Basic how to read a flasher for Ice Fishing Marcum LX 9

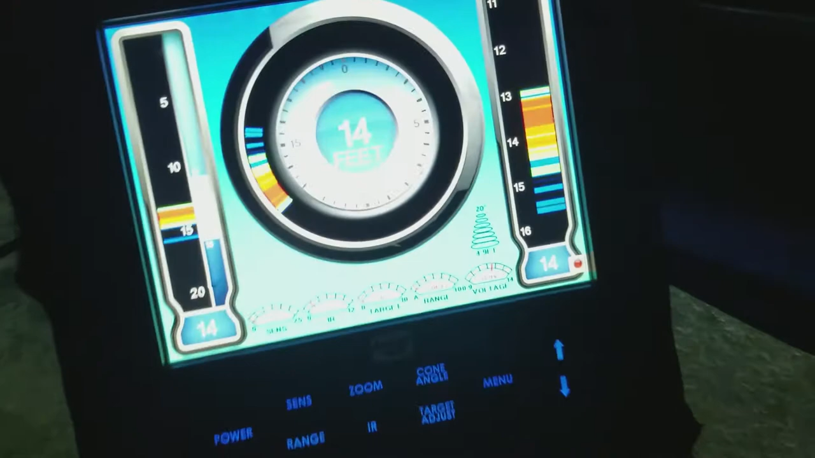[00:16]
So this is where the fun comes in. Say there's that. It's connected to a transducer.
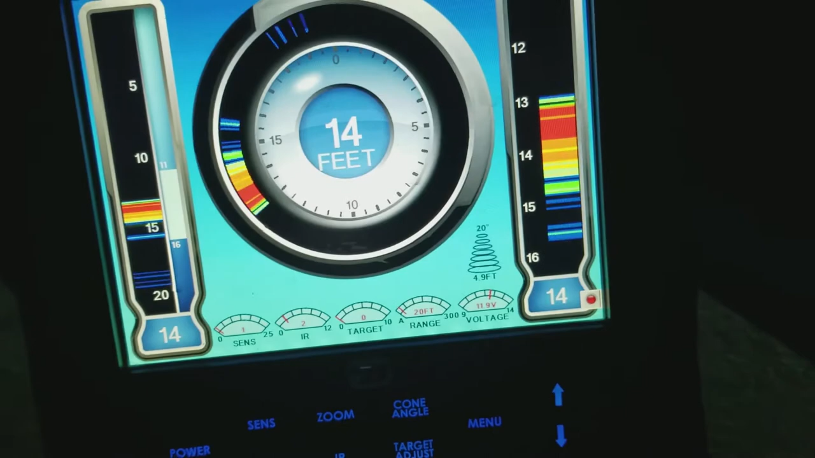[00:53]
On screen: depth 14 ft
And you see it just suddenly appear right there at about the 10 foot mark.